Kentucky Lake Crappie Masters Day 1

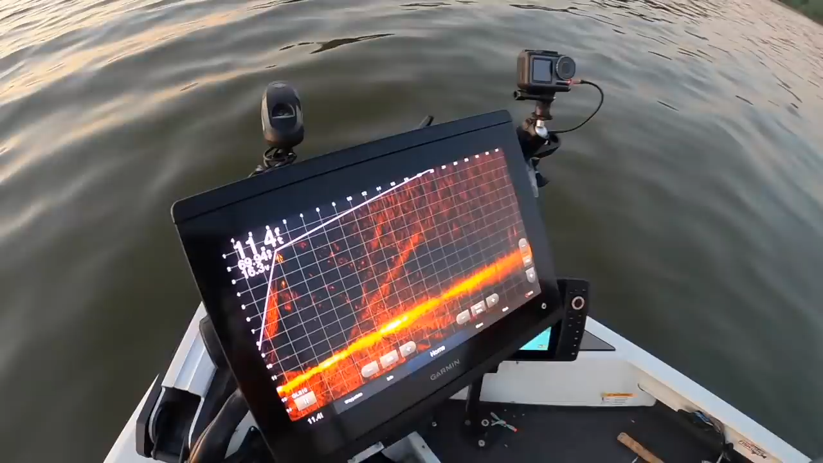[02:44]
You can actually see it. We got it on spot lock, right?
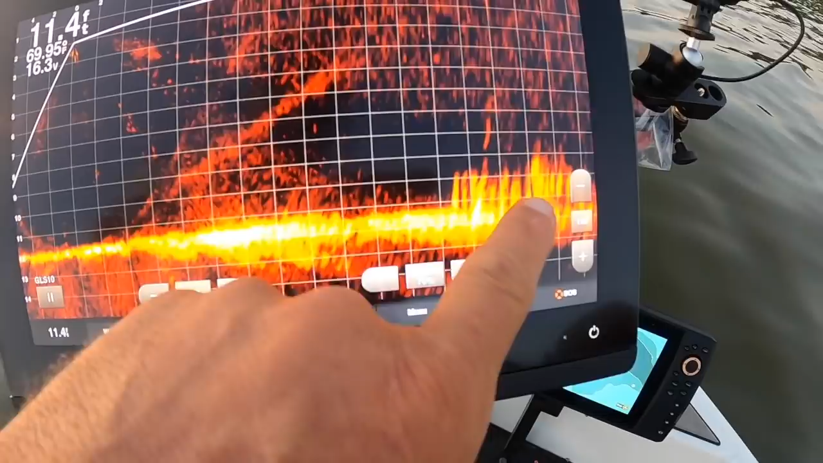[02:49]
So he's right there. There he is right there.